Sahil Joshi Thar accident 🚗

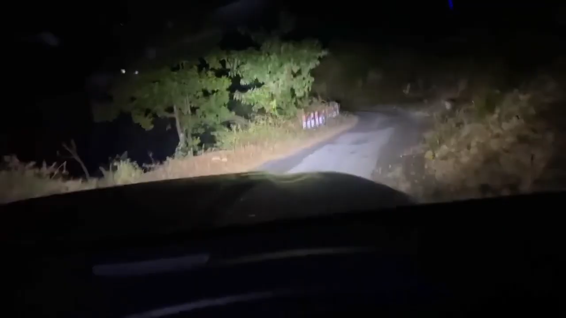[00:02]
we have a thar this is the whole jungle road and we can see the animals here there are chances okay